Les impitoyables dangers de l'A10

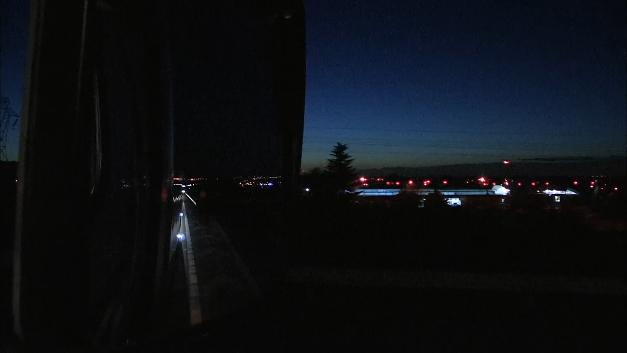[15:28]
Mais sur le prochain parking, s'il y a de la place. Complet. Vous, regardez, c'est marqué. Un kilomètre complet. On va aller voir, on ne sait jamais s'il y a une place de lui. À la veille des grands départs, les aires de repos sont prises d'assaut.
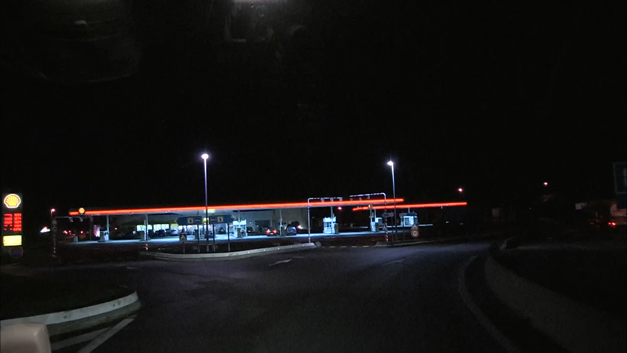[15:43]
Si Pascal ne trouve pas de place sur ce parking, il devra faire plus de 50 kilomètres supplémentaires.
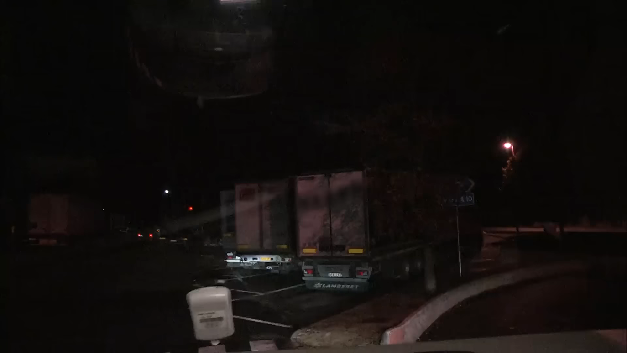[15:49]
On va voir là-bas s'il y a de la place. Si il n'y a pas de place, on verra là-bas. Je me mettrai derrière.
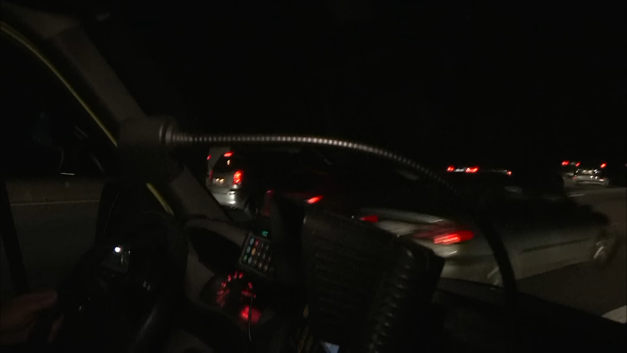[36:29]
Qu'est-ce qui se passe ? Là, on voit des morceaux de débris sur la chaussée, des morceaux de fer. Il va falloir que j'aille récupérer maintenant.